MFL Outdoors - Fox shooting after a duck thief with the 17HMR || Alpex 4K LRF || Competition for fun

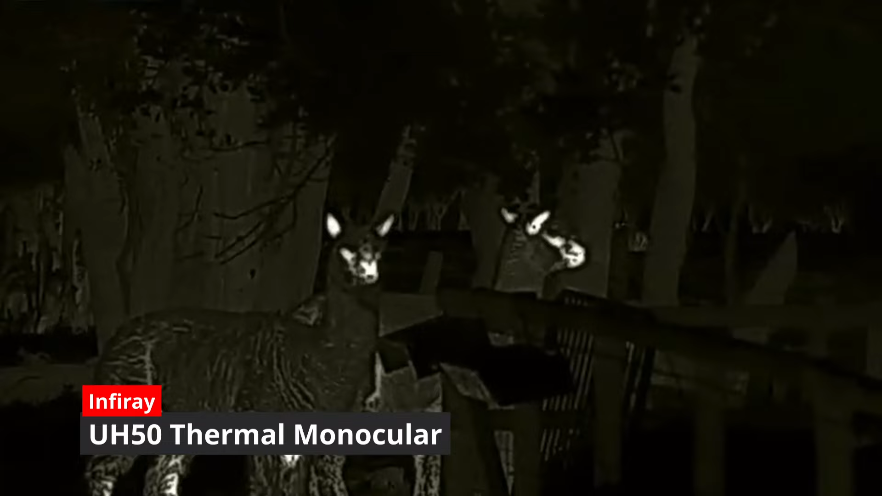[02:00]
as you can see the alpacas are keeping me company at the moment
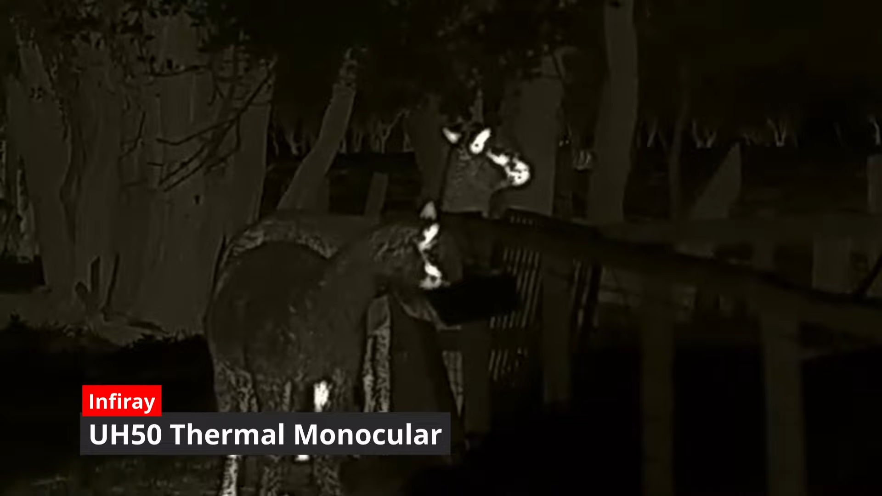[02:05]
down at the bottom there you can see the rabbits they're about 200 meters away the field's actually 215 meters when I lasered it to the end
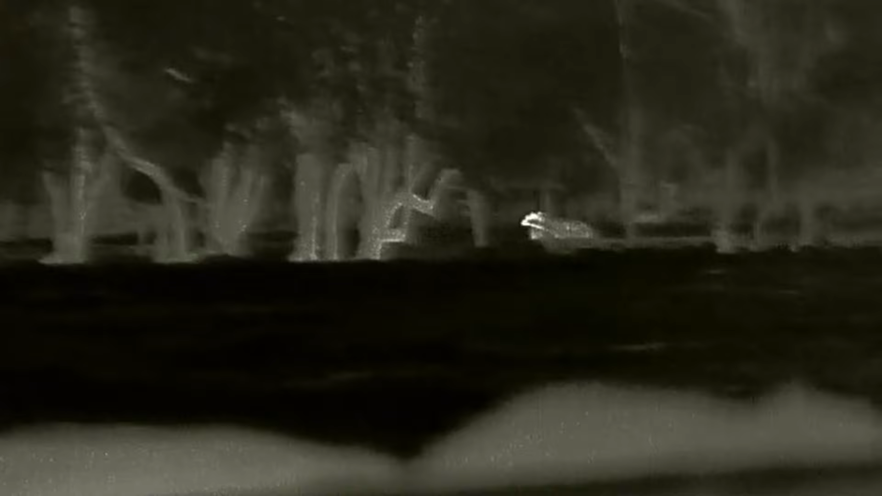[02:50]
of rabbits and that there is a heron um I
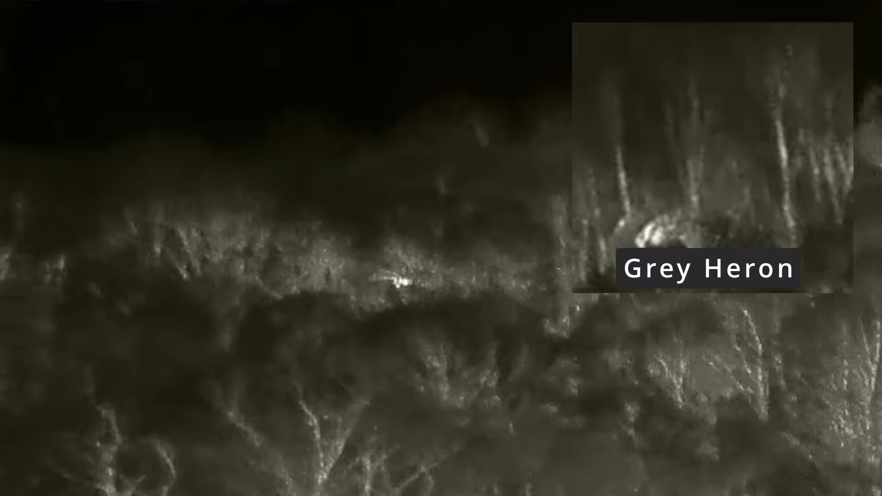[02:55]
just saw it in the middle field it took off though before I got to get a good close-up of it
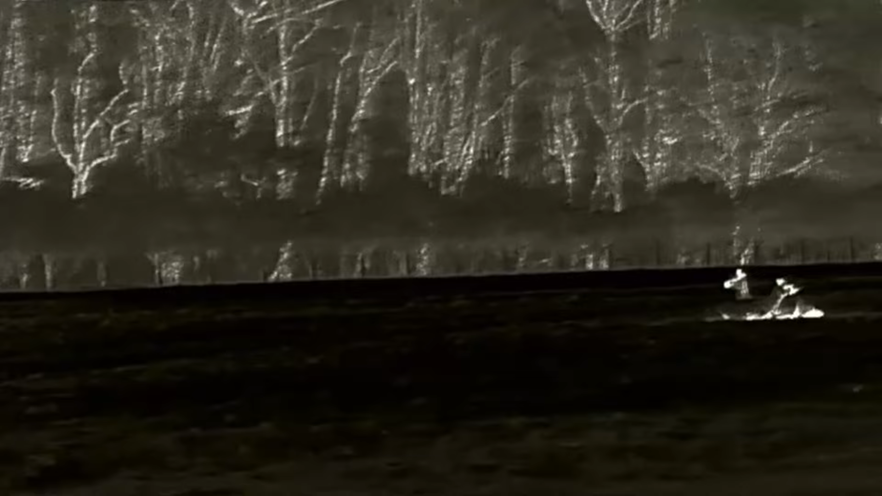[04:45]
the alpacas have moved out into the field which
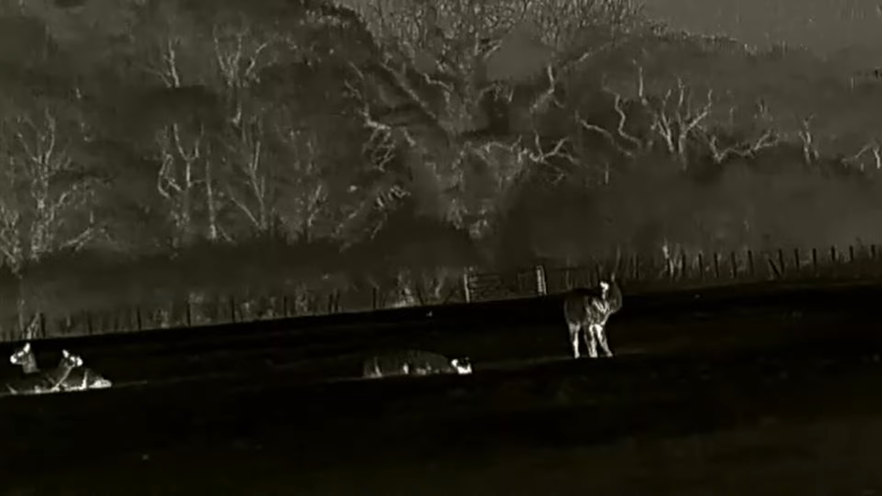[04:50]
isn't ideal I prefer them up this end with me that could be a problem if there's a fox coming up that way
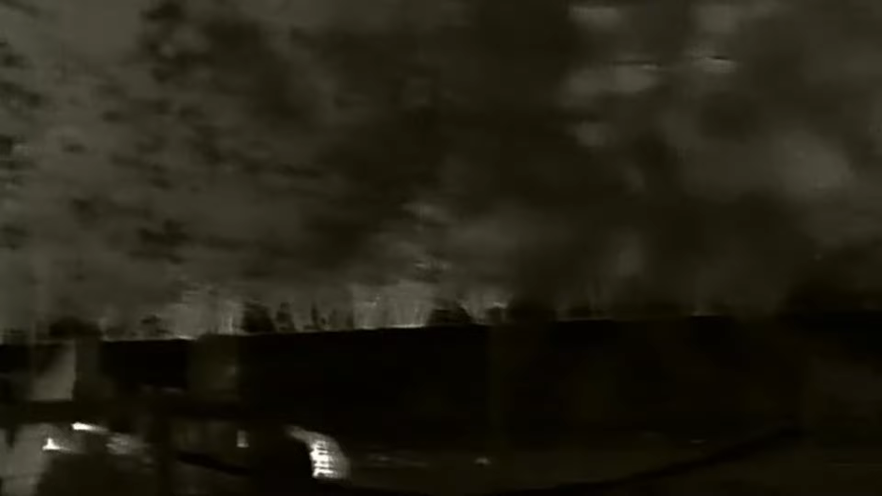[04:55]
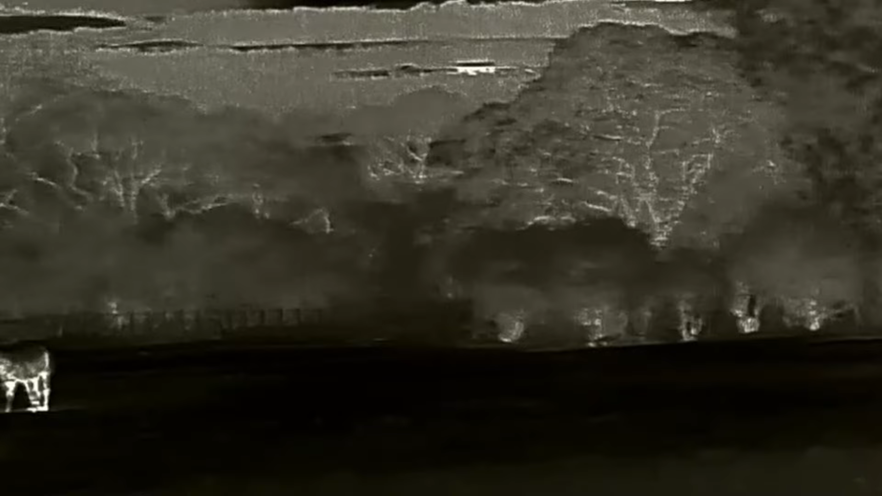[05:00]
hopefully they'll make their way back up they normally do where and when they get tired
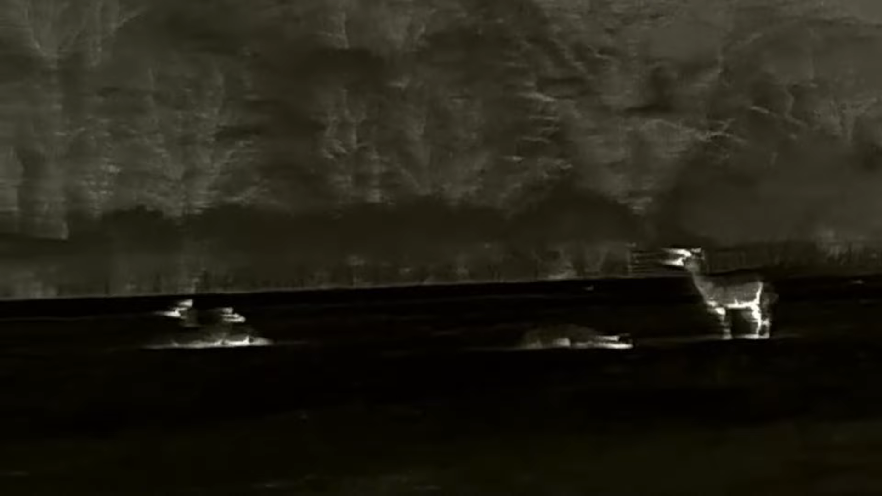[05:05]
they they normally sleep underneath the tree near to where I am I'm going to go back up here and I'm going to go back up here and I'm going to go back up here
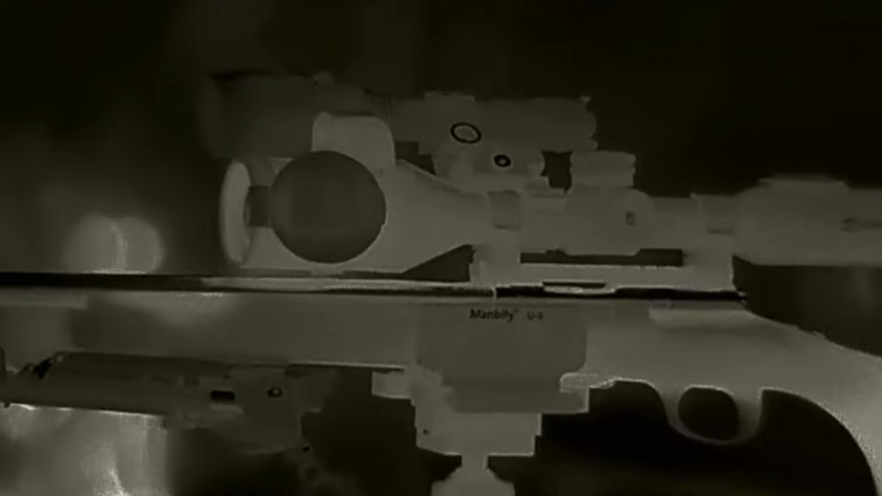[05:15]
here's Timmy my rat and rabbit in sidekick he's come up to see me he sometimes hangs on and stays depends how he feels
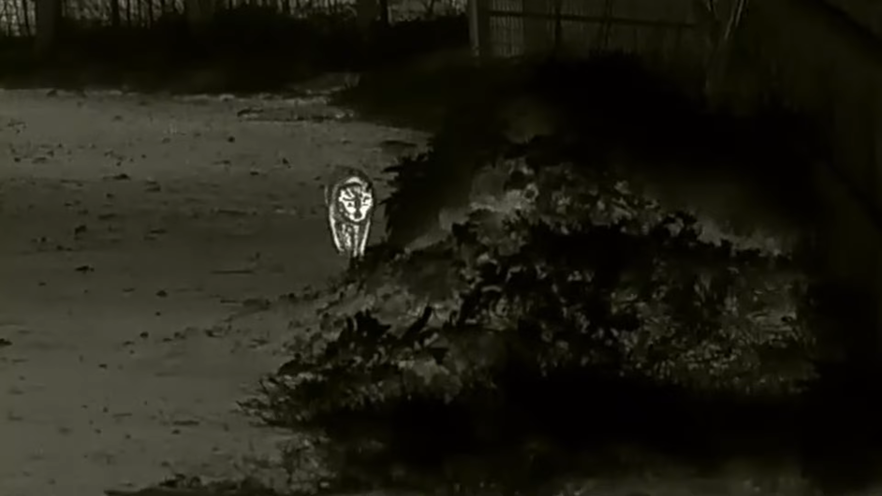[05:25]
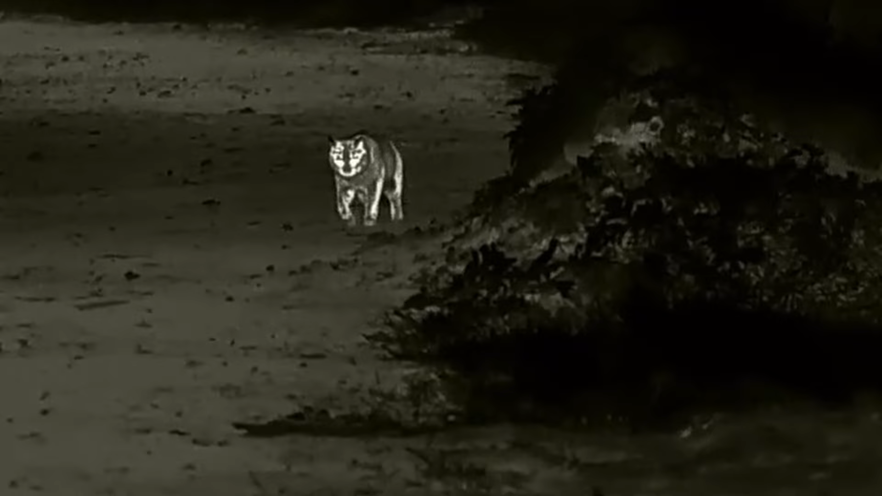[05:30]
and here's the first rat of the night it's just in where the chicken run is just through the fence not a lot I can do tonight though I don't have the air rifle with
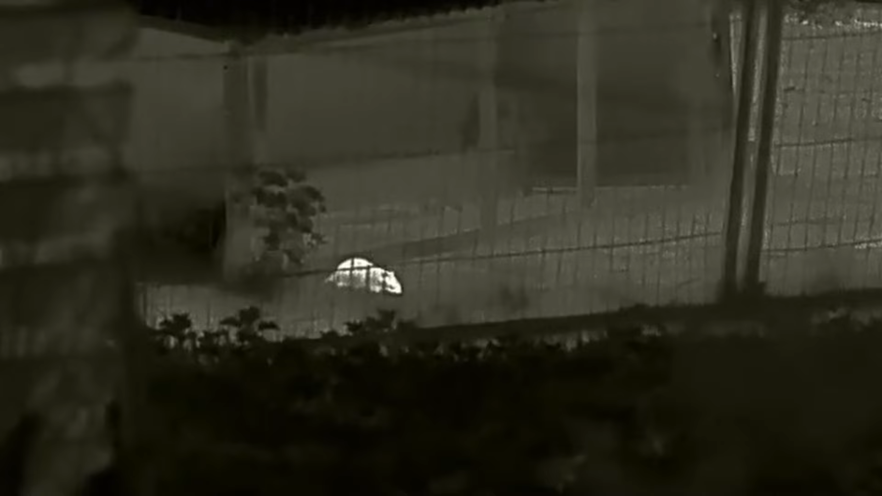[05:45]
me and my main objective is the fox tonight so I'll have to come back on another night this one's actually just off to the right of me and probably about 15 meters something like that
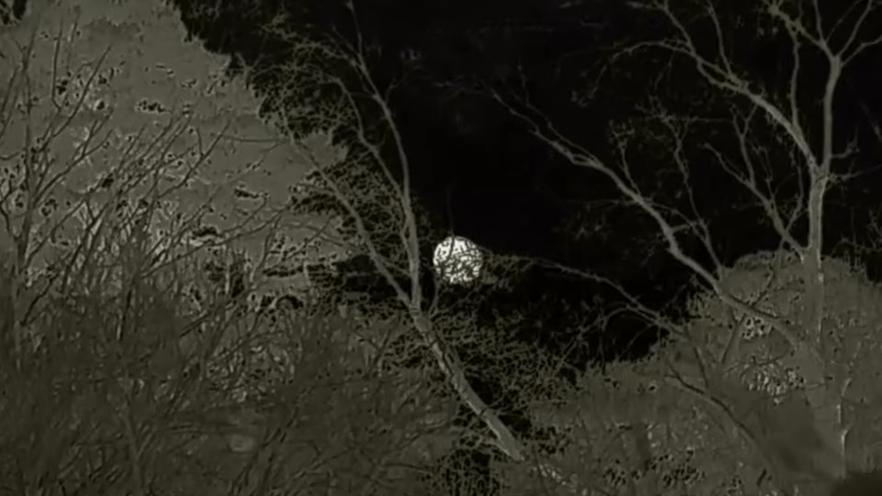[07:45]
that you can see on the hedge line is a roe deer now you quite often get them down there eating off the trees